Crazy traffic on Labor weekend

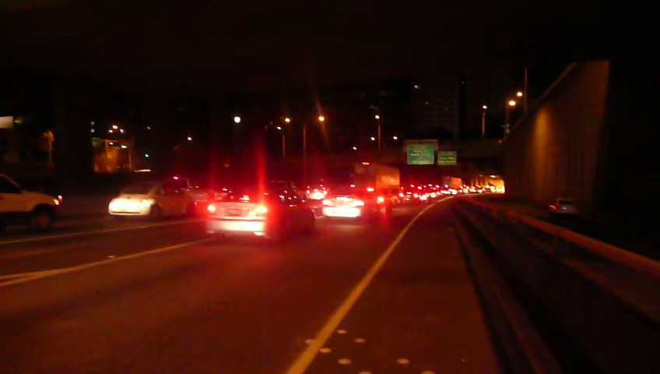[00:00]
Well, hello, hello, the streets of Seattle, traffic jams, traffic jams, and more traffic jams.